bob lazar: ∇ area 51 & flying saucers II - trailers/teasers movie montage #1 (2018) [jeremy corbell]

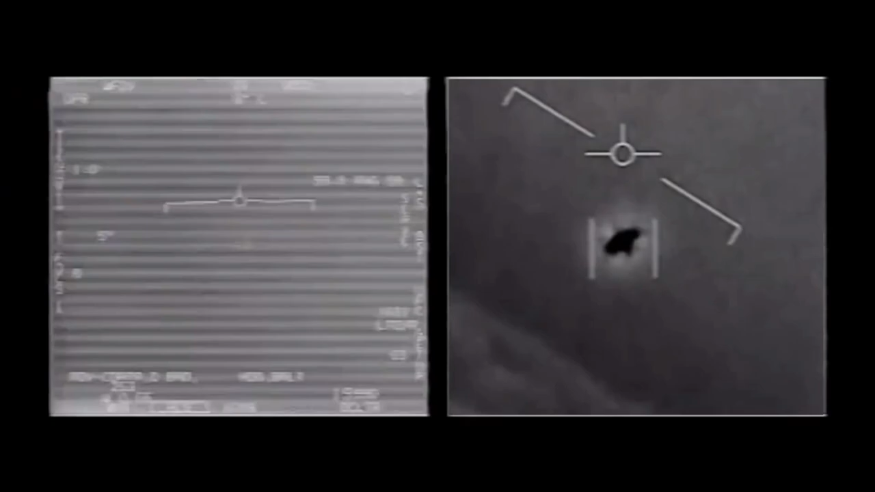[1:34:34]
This is released by the Department of Defense. They authorized the release. This is one of three videos. This one, while I want to show it to you, they call it the gimbal.
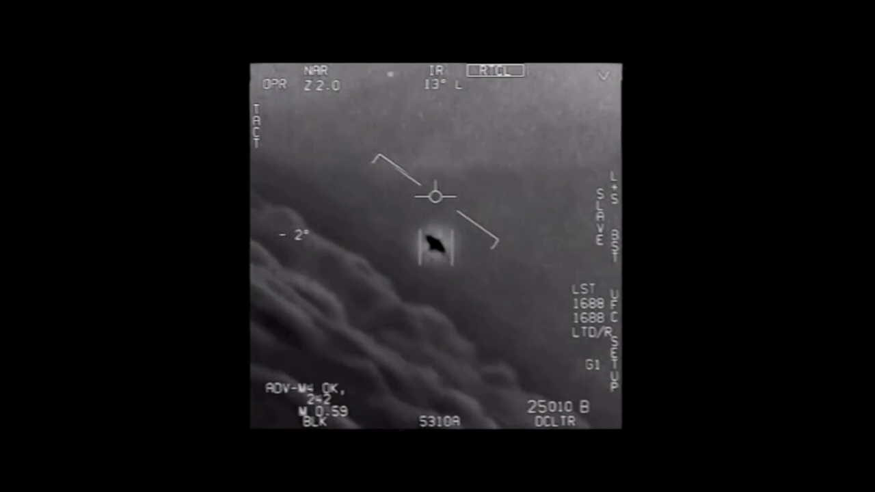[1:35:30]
That's not our LNS though, is it? It's not. That is our LNS, dude.
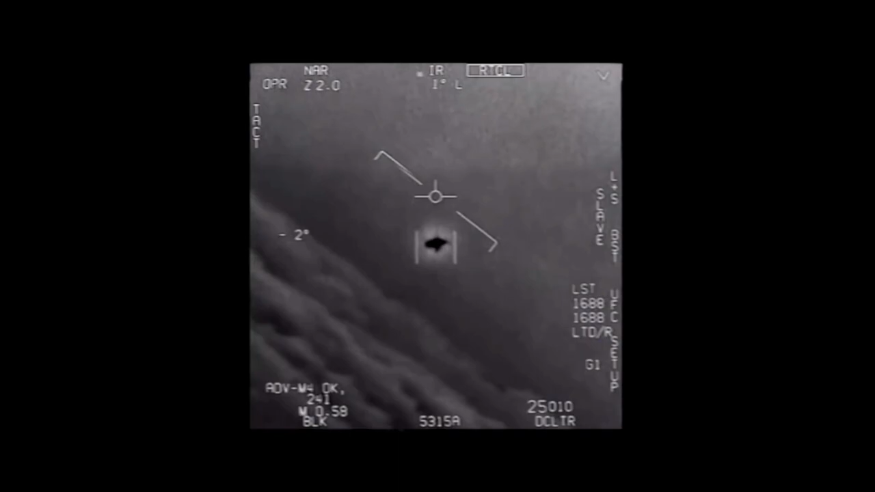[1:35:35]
Well, if there's like another thing, it's rotating. So that's something that people comment on, is as it's going, it's got this rotation, mm-hmm.